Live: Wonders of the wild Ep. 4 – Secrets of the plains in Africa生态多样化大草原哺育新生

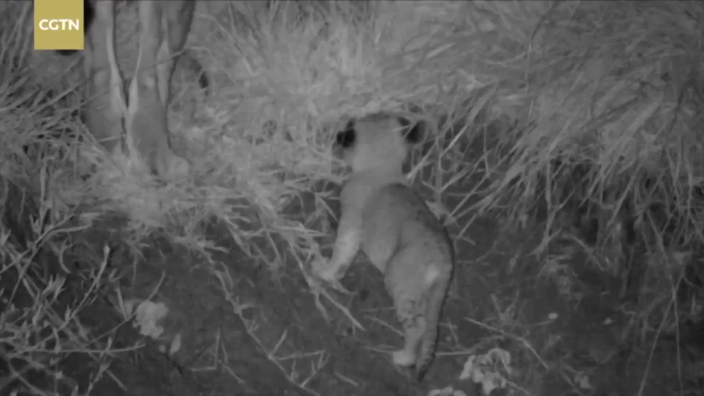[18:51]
That night, however, our anticipation turned to delight as a brave cub scrambled out of the ditch, thin and with very weak hind legs. As soon as the famished wretch had joined her family,
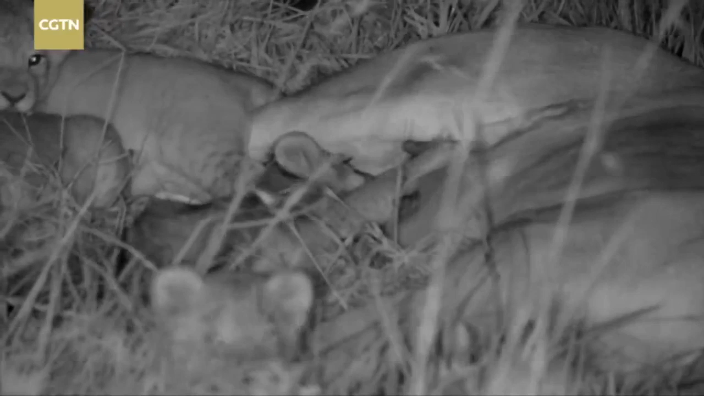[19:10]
she latched on and drank with obvious relief. The brave cub may have somehow survived for five days without food.